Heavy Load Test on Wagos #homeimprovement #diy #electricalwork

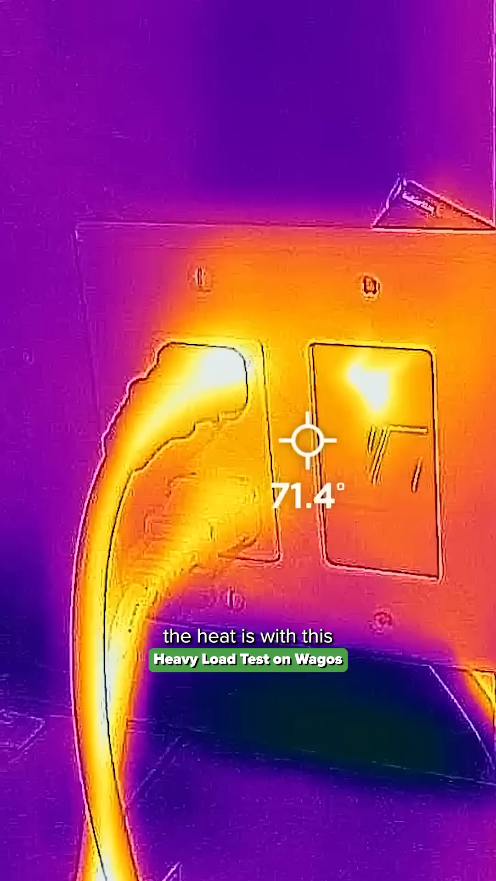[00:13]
And then the way that we'll actually measure the heat is with this FLIR thermal imaging camera that goes right in the end of your iPhone.
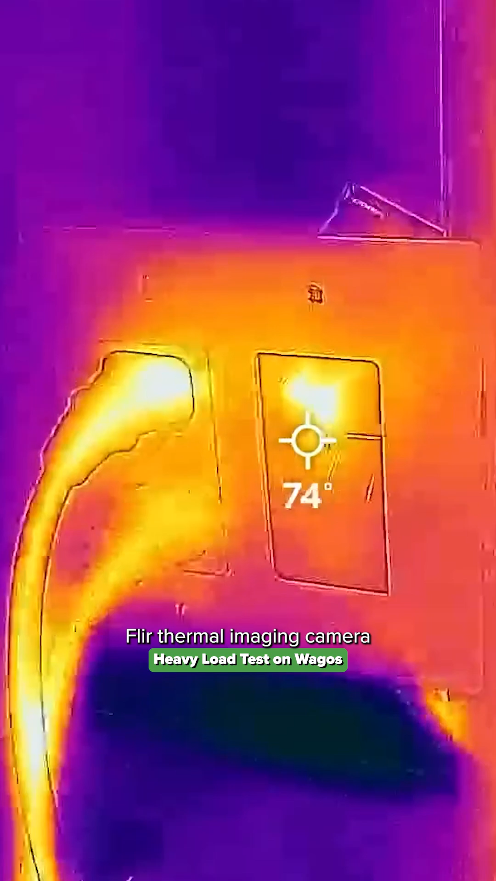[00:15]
Super handy.
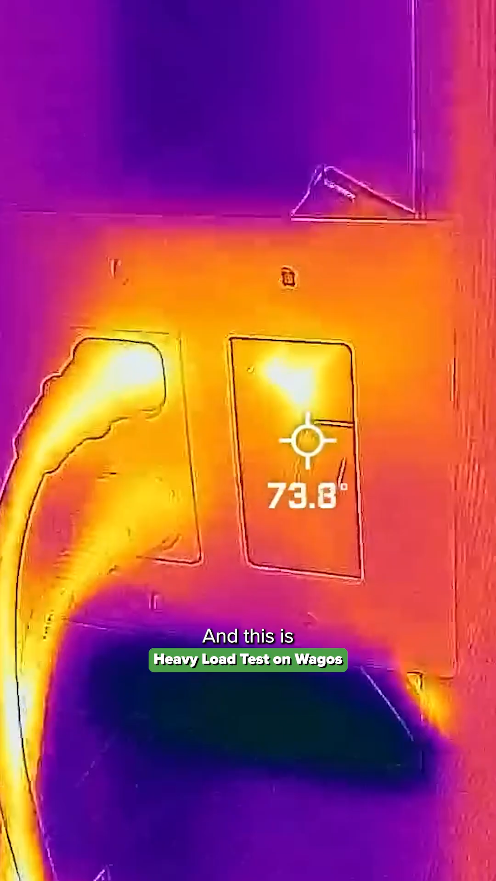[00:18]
And this is the type of images it gives you.
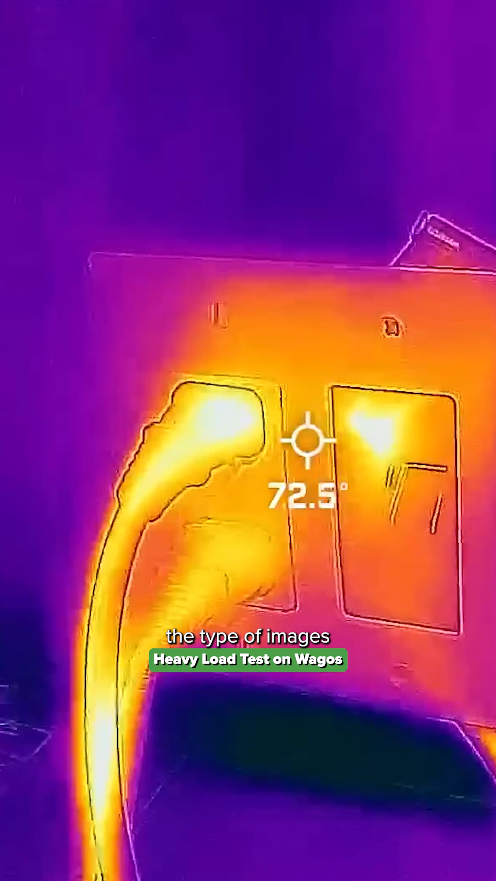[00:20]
You just put your crosshairs on the point that you actually want to test.
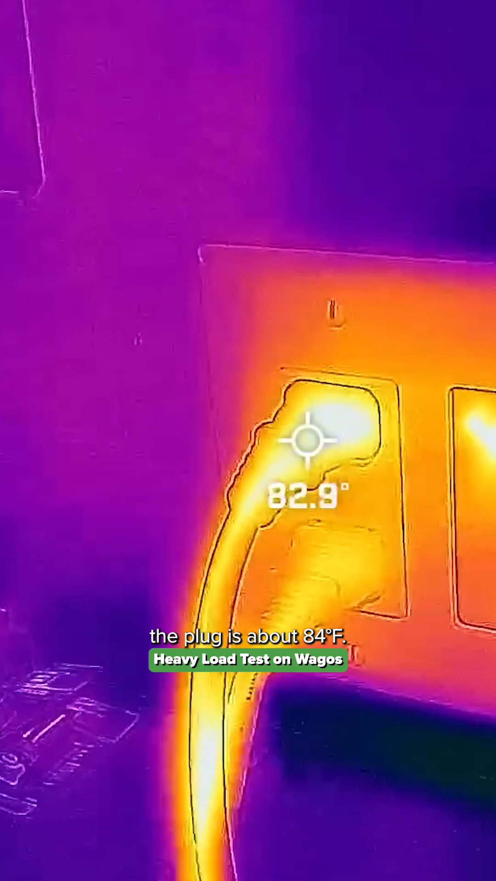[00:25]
We can see the plug is about 84 degrees Fahrenheit. This is the baseline condition after five minutes of running.
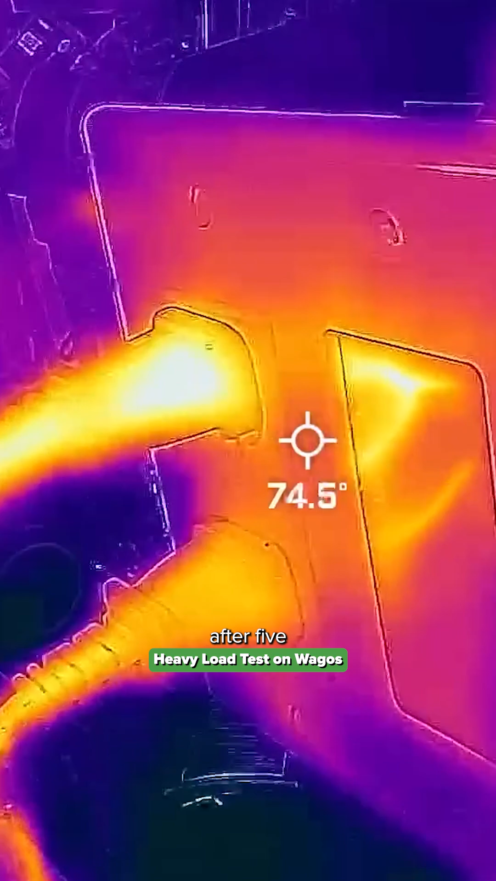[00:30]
And I'll look inside to see the screw terminal.
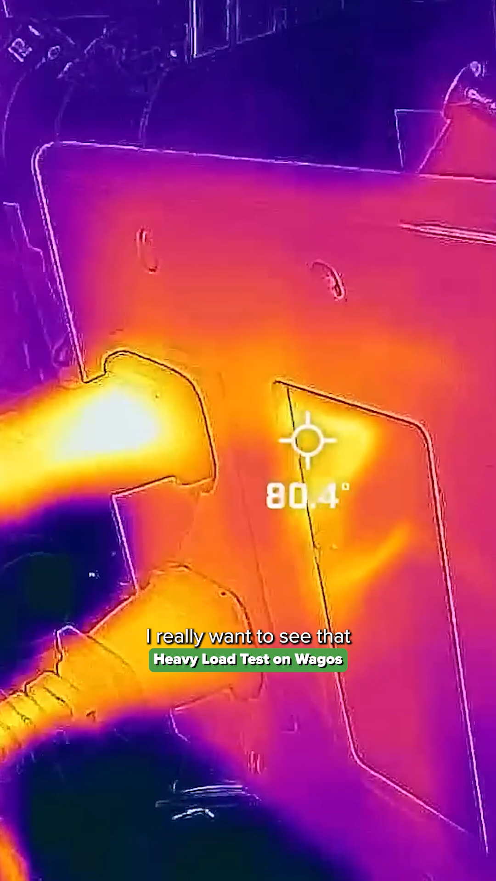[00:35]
For the baseline, I really want to see that screw terminal where the hot dim conductor comes in.
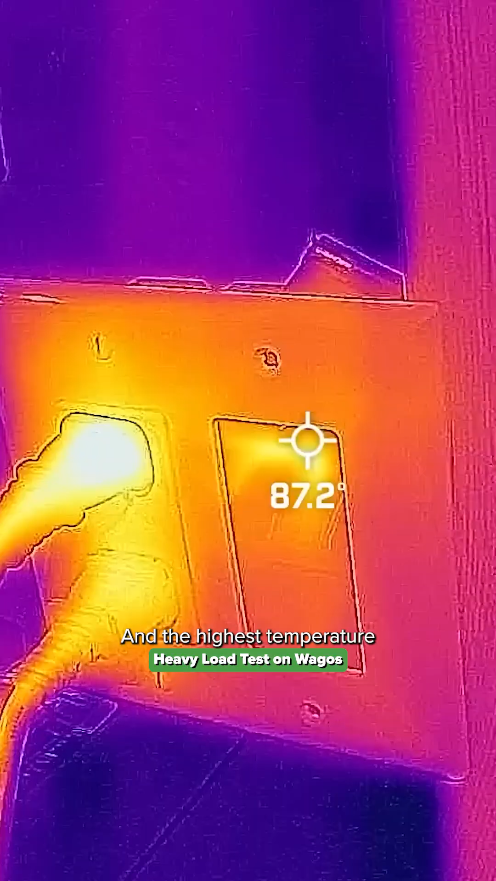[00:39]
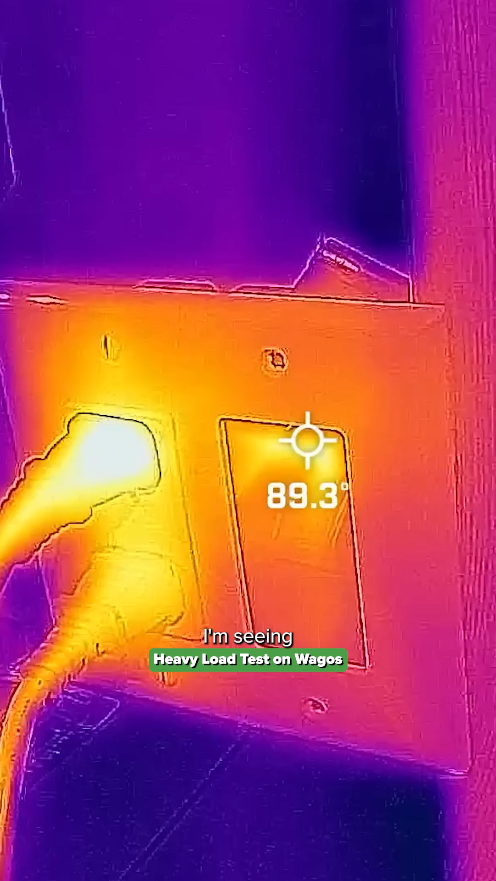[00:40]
And the highest temperature I'm seeing there is about 84 degrees Fahrenheit. Now, I won't show you every interval.